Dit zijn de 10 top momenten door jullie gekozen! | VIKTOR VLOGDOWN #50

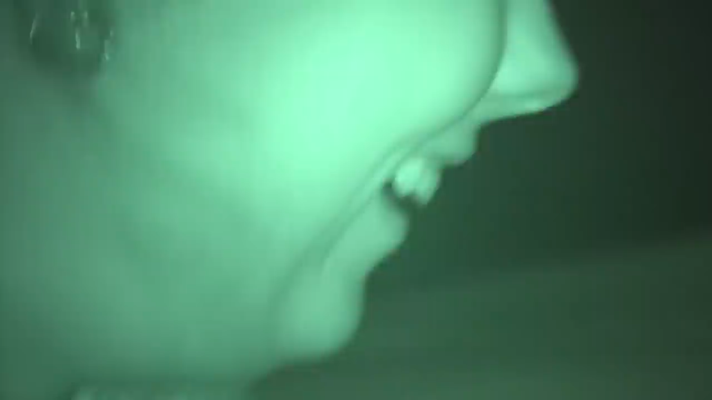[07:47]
Maar ik heb hier de night vision. Toch gezellig, hè?